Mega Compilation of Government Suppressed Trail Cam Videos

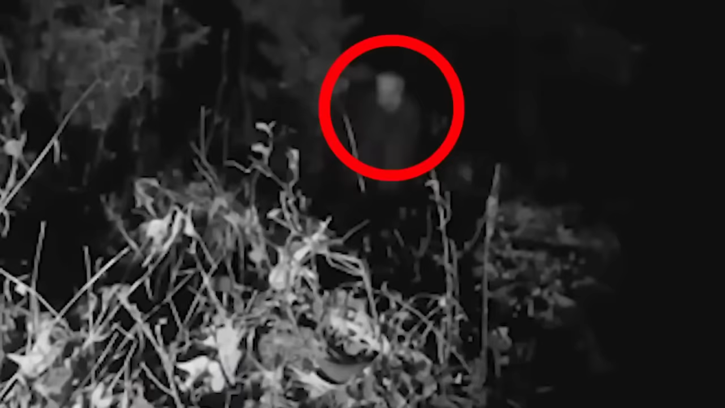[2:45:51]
He caught this bizarre creature in his backyard that looked like it was wearing some kind of freaky mask. And in the woods, he caught another creature that was glowing like crazy. It was totally nuts.
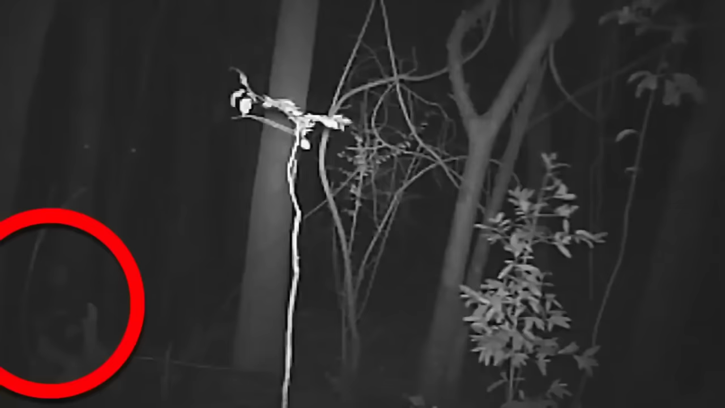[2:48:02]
The figure resembled a woman, but with disproportionately large flashing eyes and flowing hair. What do you guys think it was?
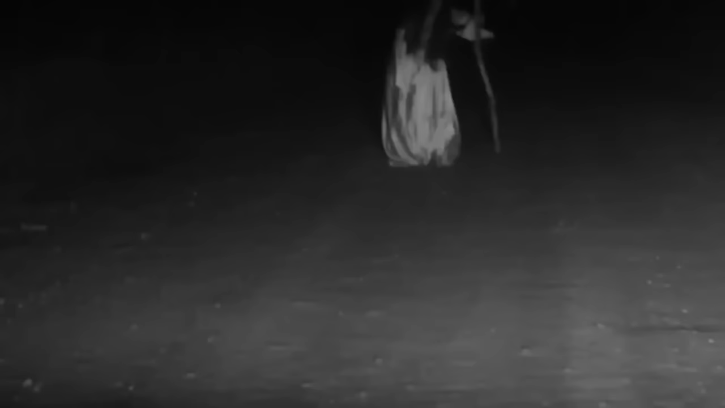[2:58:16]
A Drone Ghost Do you believe that the image of ghosts wearing white cloth and shining bodies is only limited to movies?
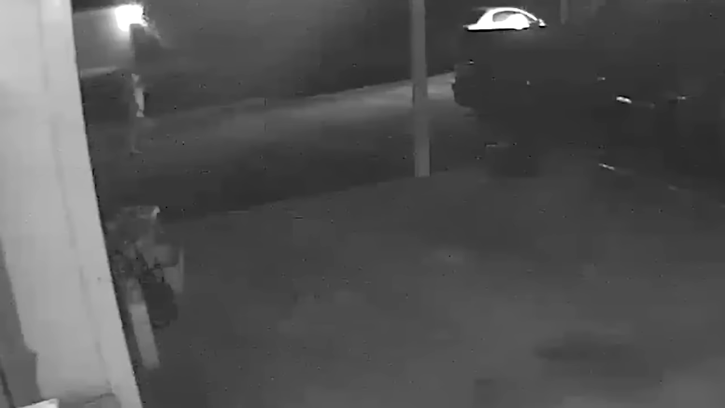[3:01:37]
They initially believed it was their son pulling a Halloween joke, dressed in a costume that had skinny legs and a head similar to Dobby from Harry Potter.
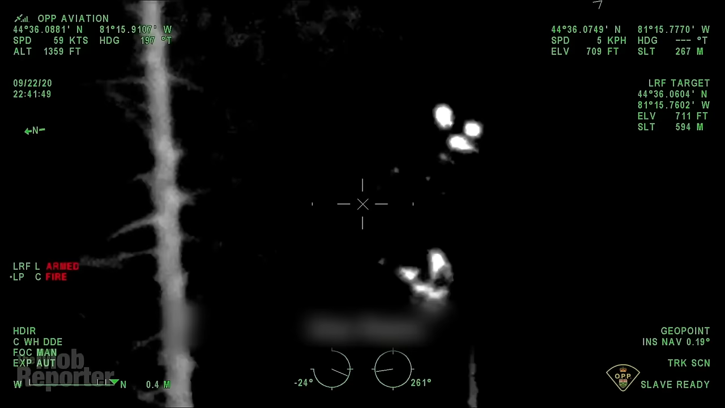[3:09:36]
A MISSING KID In September 2022, a small boy got lost in the woods as it was getting dark and more frightening.
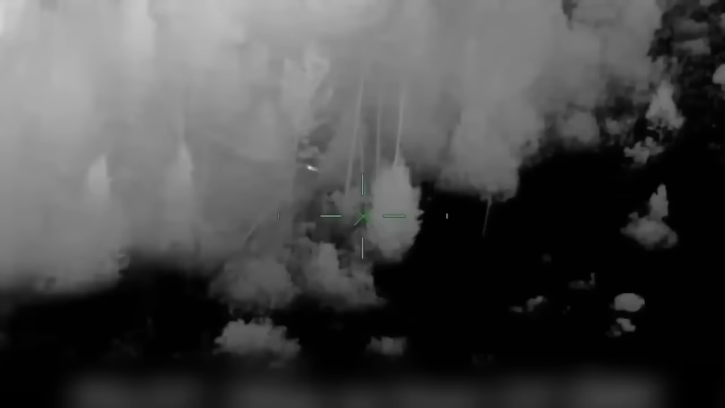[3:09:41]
The boy had no way of escaping, but luckily, the police officers had a great plan.
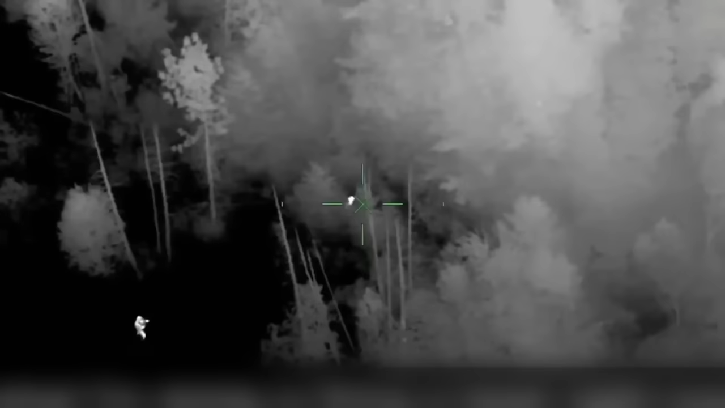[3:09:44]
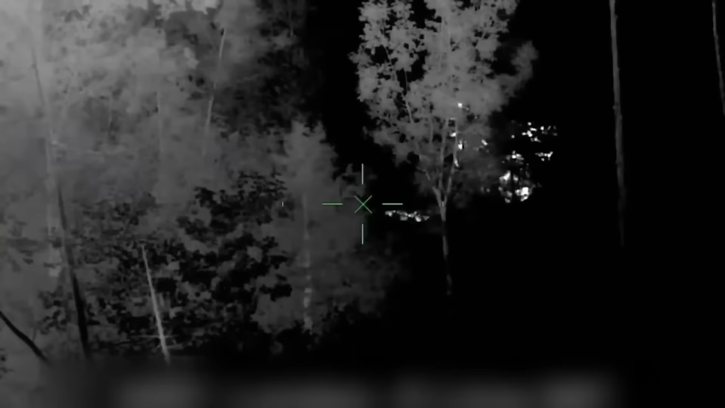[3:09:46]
They decided to use a thermal camera on a drone to locate the boy.
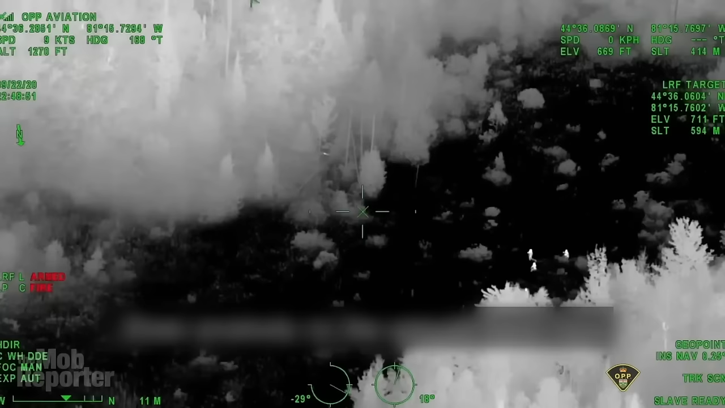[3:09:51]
After a thorough search, the drone spotted something deep in the woods.
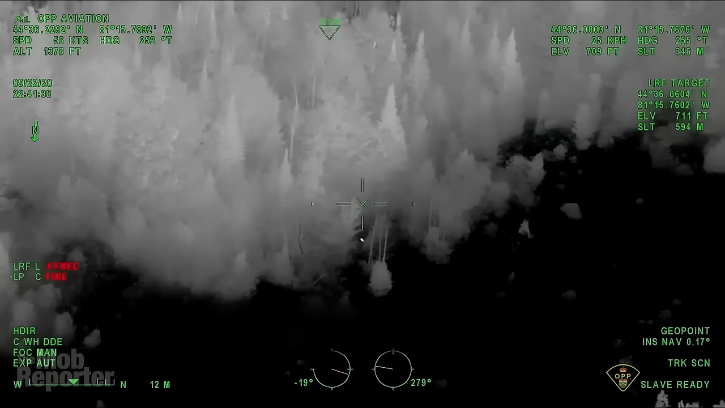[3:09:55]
The drone then directed the police, ambulance, and fire crews to the boy's location.
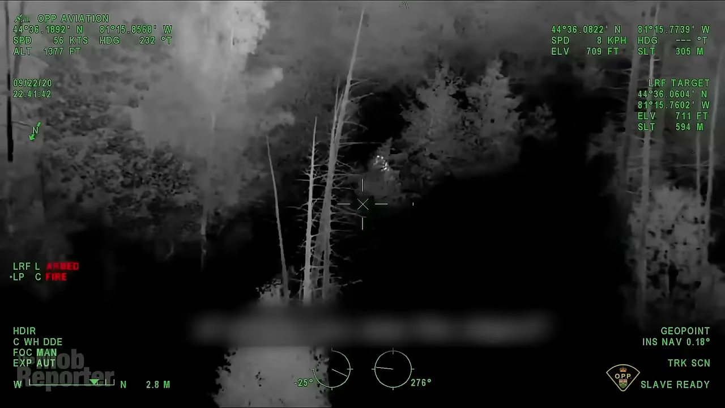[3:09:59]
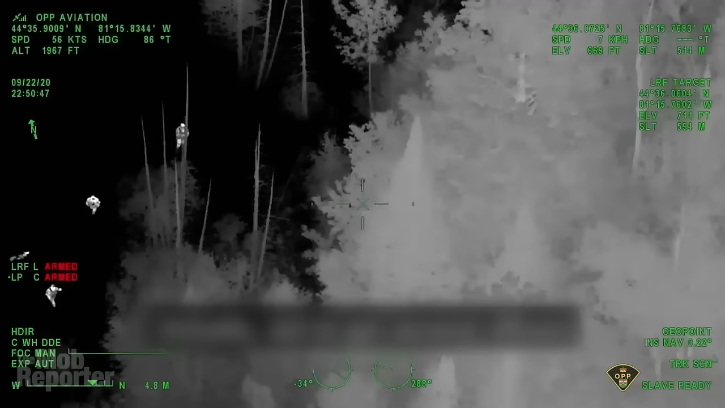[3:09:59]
The crews found the boy safe and sound.
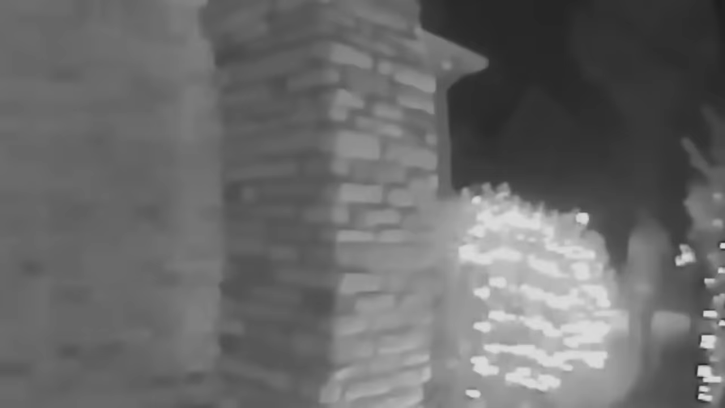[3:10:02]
AN ALIEN This video is captured by a home security system and it shows a man walking out of his front door and disappearing in a burst of light.